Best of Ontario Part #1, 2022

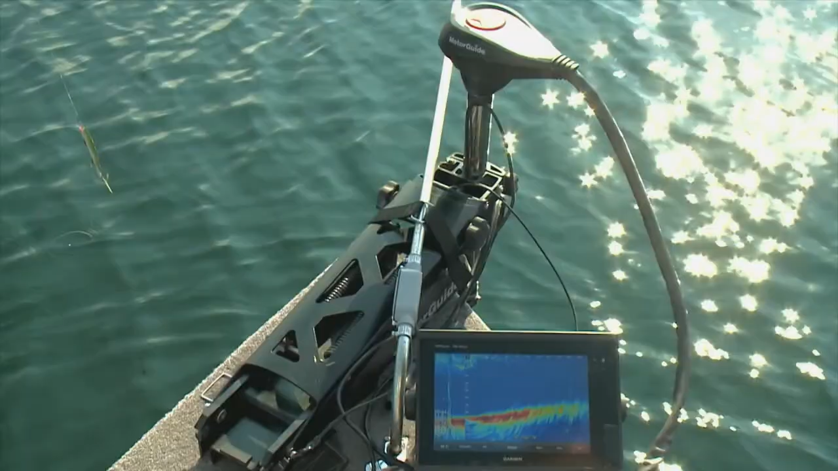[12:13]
Oh, yeah. And it's showing us fish. Let's you got to trust it. All we got to do is catch it now. Yep.